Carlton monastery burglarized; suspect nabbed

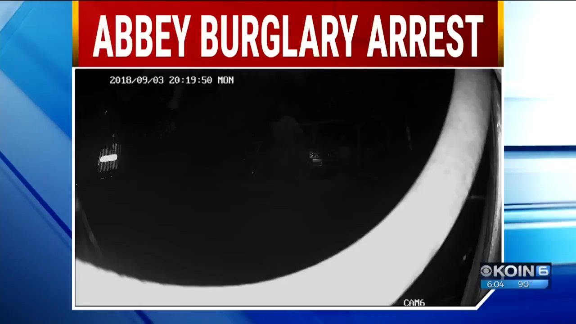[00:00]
A man from Yamhill County behind bars tonight after he was caught on camera stealing from a group of local monks.
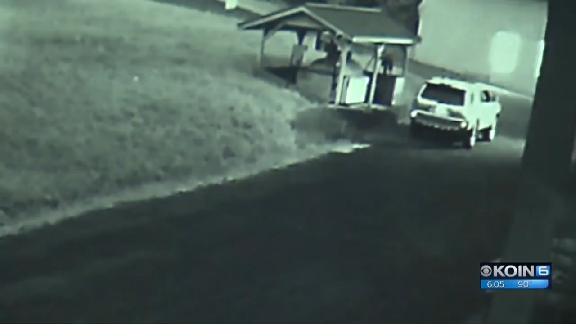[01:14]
He had a knife in his hand, and actually, he cut the hose.
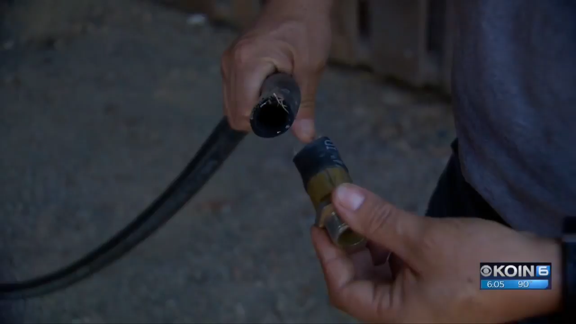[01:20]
Plant manager Jose Montoya says when the hose was cut, a hidden camera captured Cordy walking to the shutoff valve. When he spotted it, he leaned in for a closer look before disconnecting it.
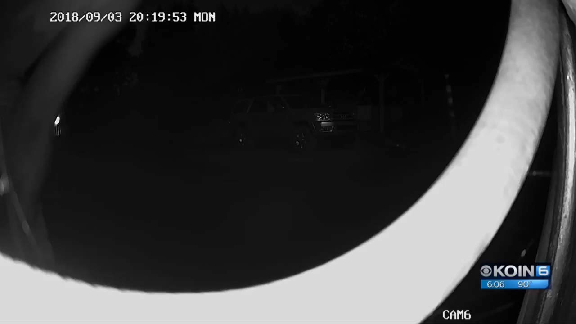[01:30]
But that shot gave deputies a clear look at his face. He didn't know there was a camera there until he was too close to it, and that's how he caught him.